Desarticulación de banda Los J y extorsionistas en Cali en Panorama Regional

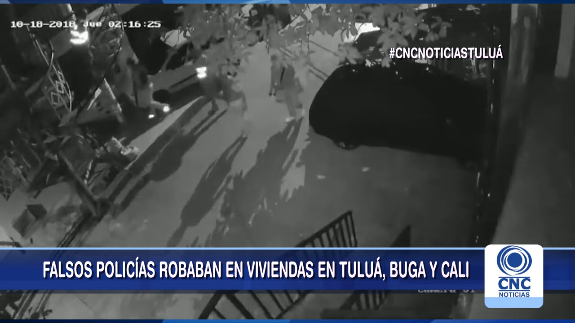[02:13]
Uno de los hurtos a una residencia en Cali quedó grabado en video de cámara de seguridad en el que se observa como los presuntos delincuentes ingresan al inmueble intimidando con arma de juego a una adulta mayor y a varios menores Es así como logramos cinco capturas